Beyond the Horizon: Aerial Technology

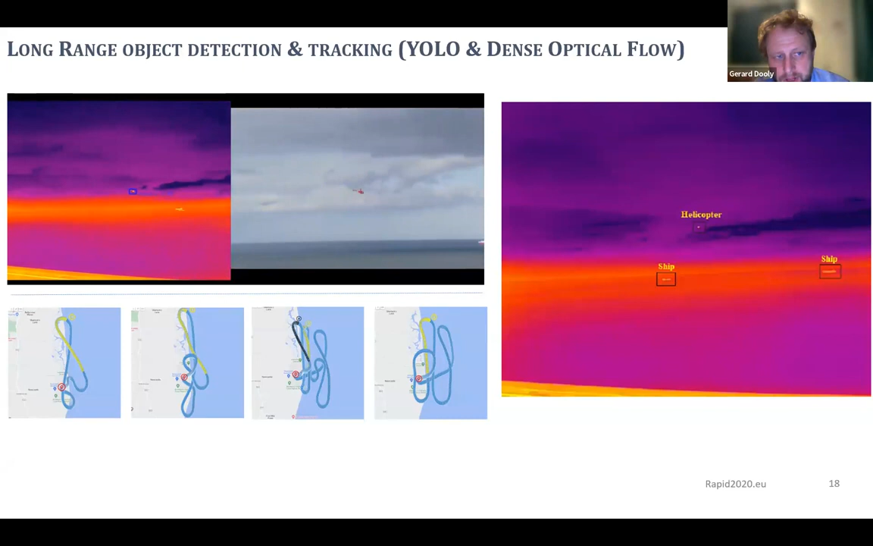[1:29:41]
So to develop this further, what we did is we included, say, an optical flow estimation. So this estimates as well the speed of the target. So we use optical flow and, say, a machine learning algorithm, and we use a bunch of weightings and another algorithm, and we combine all of that into a system. And the system then, as you can see, that's flying up in the top left, this system is more smart. So this one can detect, say, birds, ships, and helicopters, or even Cessnas. So there's quite there's a number of classes that it can monitor, and it can detect these at distance. And what's interesting as well, it'd be interesting to see even some of that data,
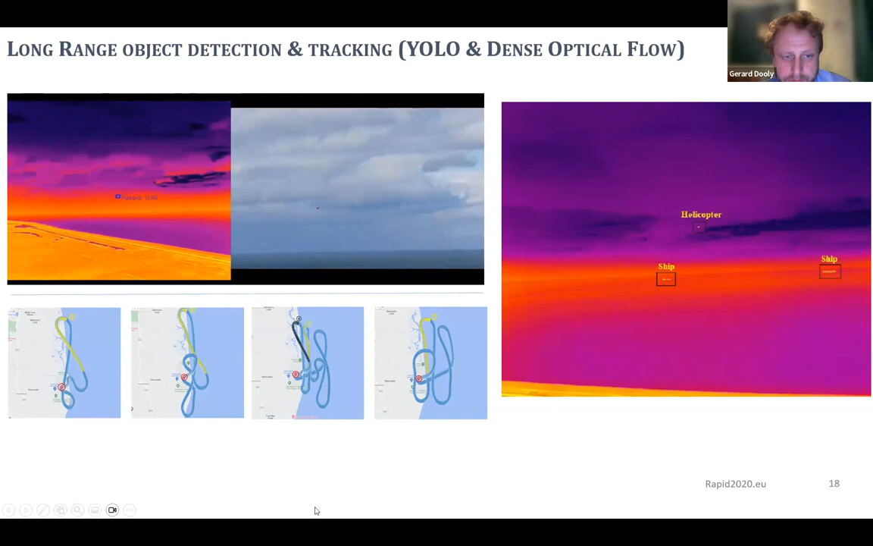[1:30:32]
So we rented a helicopter, we asked the helicopter to fly these patterns, and then we recorded the output from our detect and avoid systems. This is, I guess, the furthest point is around here.
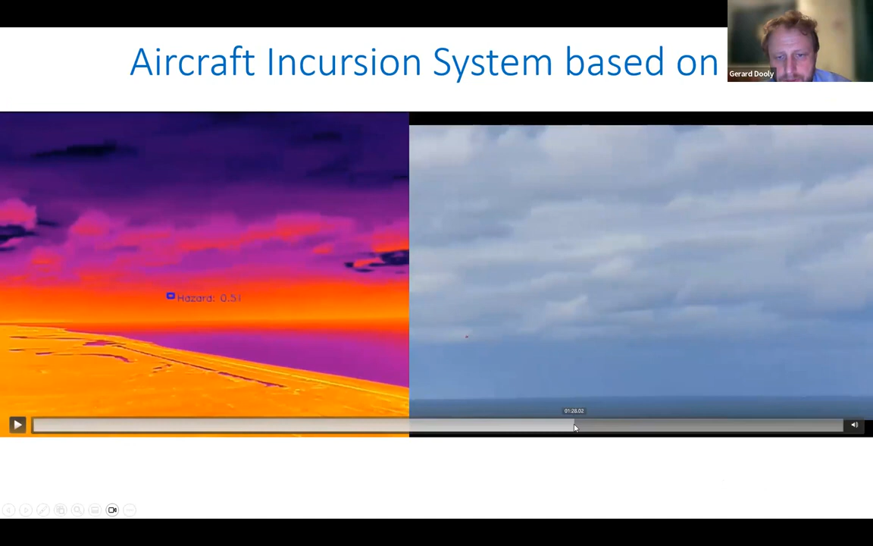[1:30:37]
So when you're looking here, the RGB at 3 kilometers is very difficult to see anything. But you can see our system, it works quite well. It's still tracking, it's still telling us that there's an incursion there. And it's about incursion.
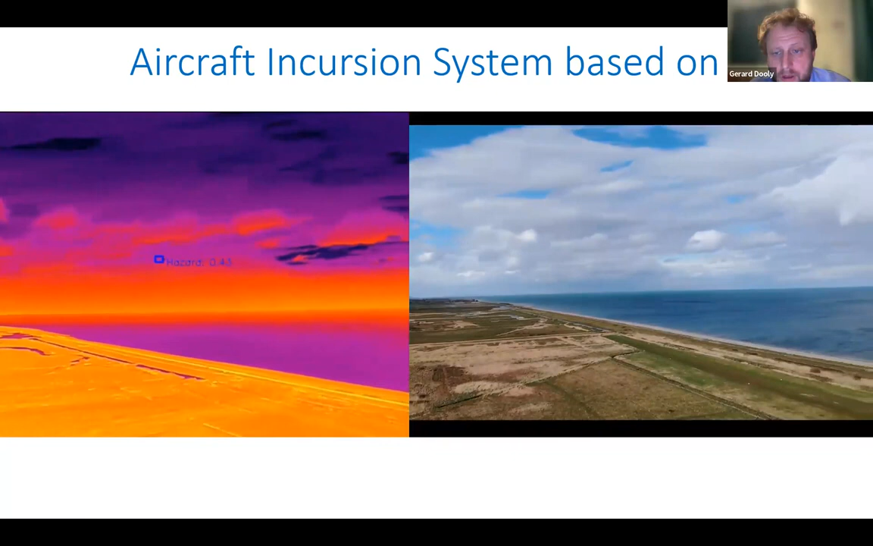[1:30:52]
Our system works out to 3 kilometers currently, but we're developing that system that we think will even go out to maybe 4 or 5 kilometers.
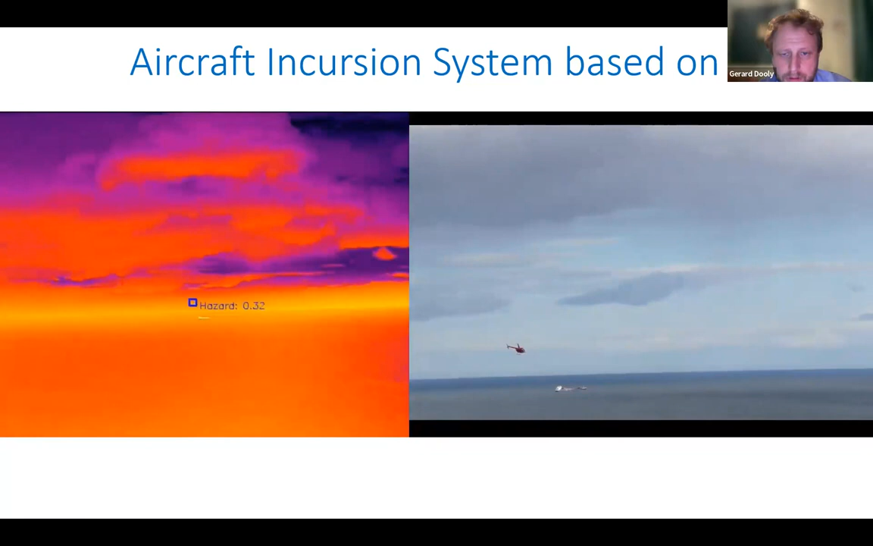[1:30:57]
So that mitigates the detect and avoid.
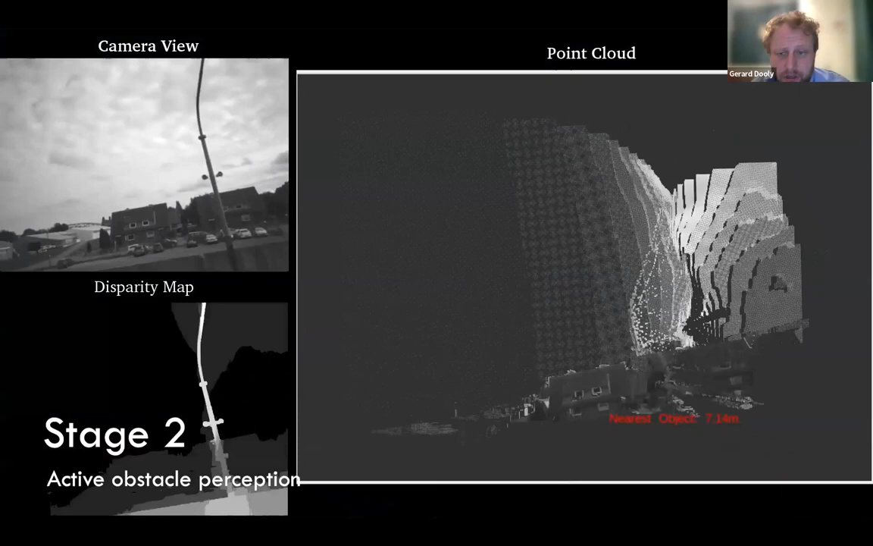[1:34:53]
it becomes very useful to be able to do that in a safe manner.
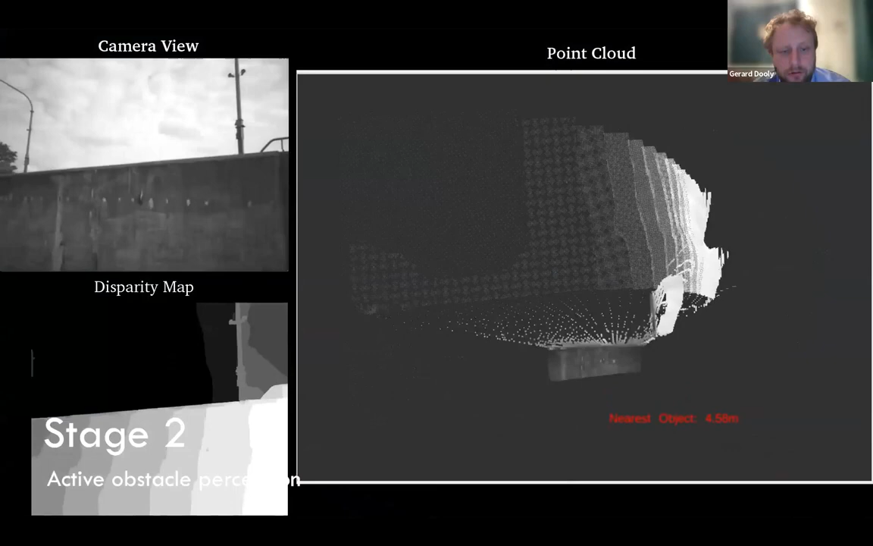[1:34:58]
We also use close quarter detect and avoid. So that's what you're looking at here.
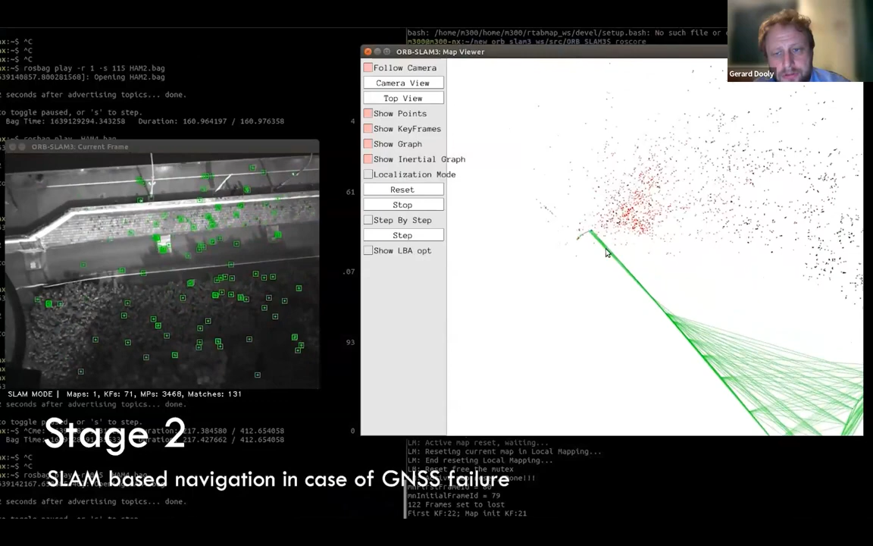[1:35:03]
You're looking at SLAM systems in terms of GPS denied areas, and we do some automated crack detection systems.
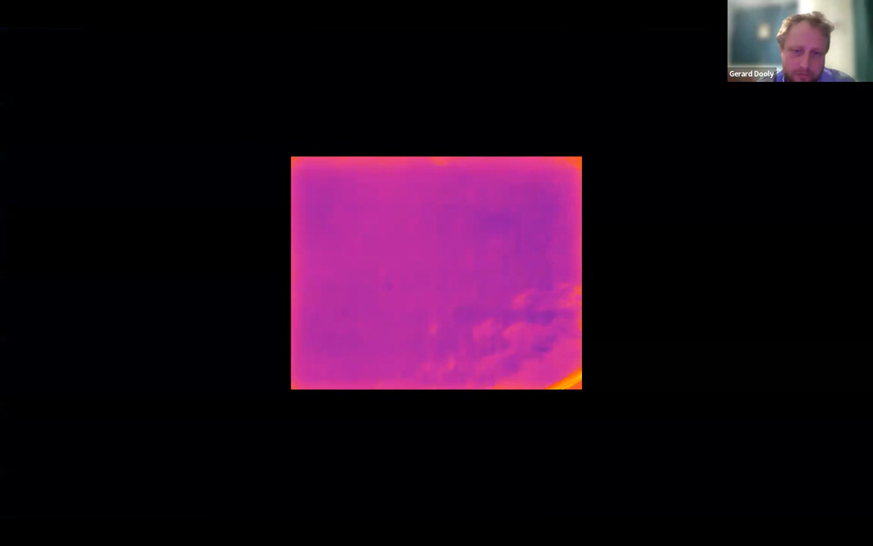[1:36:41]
So again, we were looking at thermal imaging for birds.
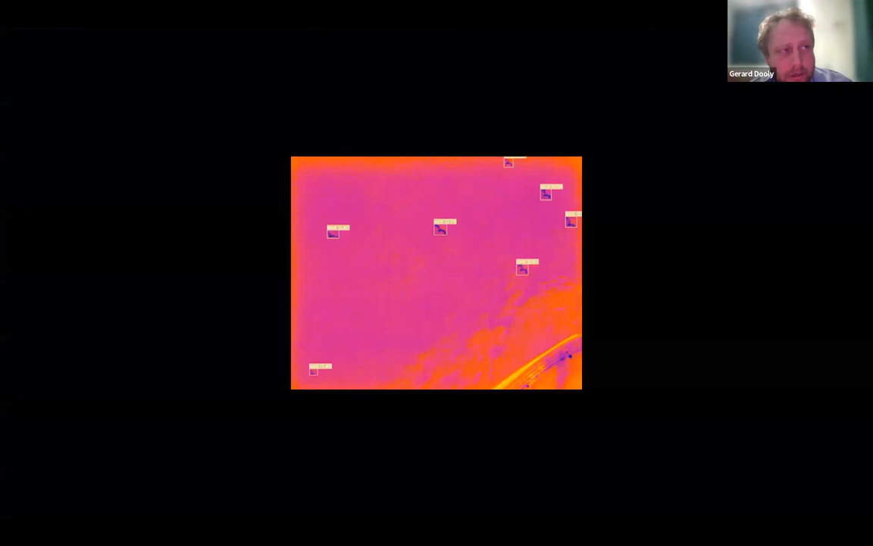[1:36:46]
We've actually moved away from that.